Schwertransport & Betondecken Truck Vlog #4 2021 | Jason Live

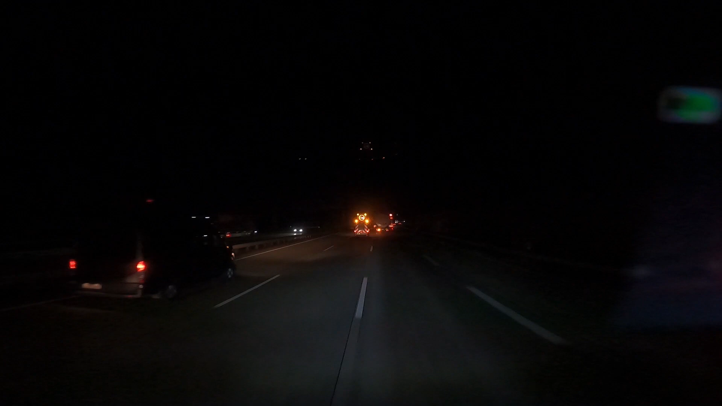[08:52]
Ja, ein Voice-Over von mir. Ja, hier sieht man gleich dann eine Höhenauflage, wo der BF3 auf links geht, damit der LKW dann auch auf links kommt und dann geht der BF3 wieder auf die Mittelspur zurück.